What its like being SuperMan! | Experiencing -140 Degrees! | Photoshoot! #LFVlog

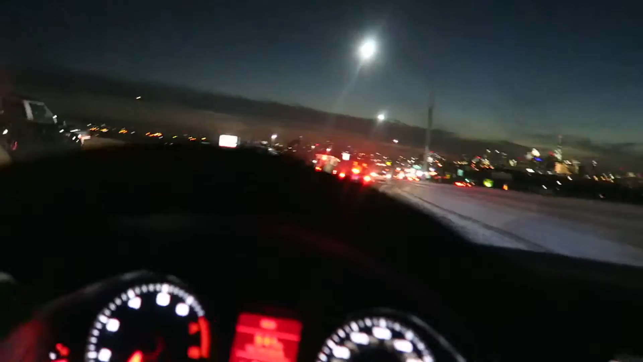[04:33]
There's somewhat of the city skyline
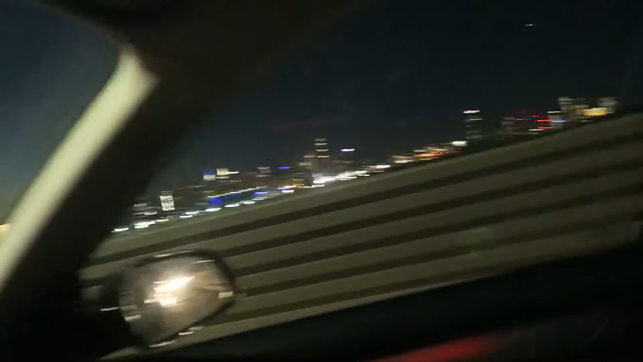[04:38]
For you guys not from New York And these roads are shit,
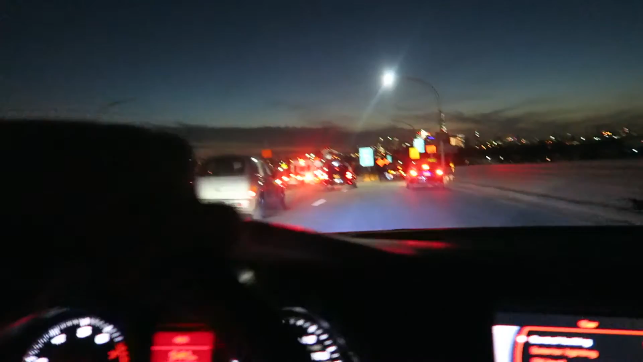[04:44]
so I'm gonna put my phone my camera away The word card problems One last look
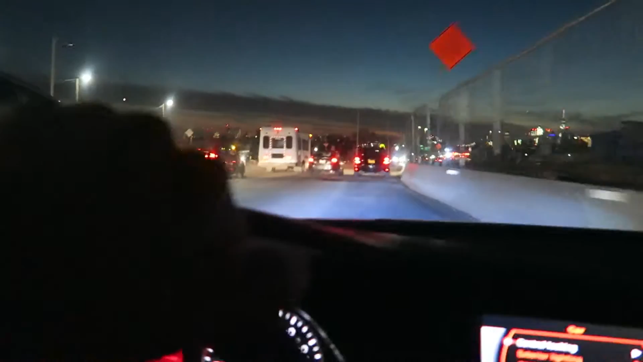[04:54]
God damn, this is why you don't have lowered cars in New York All right, let's get it and I gotta shift so peace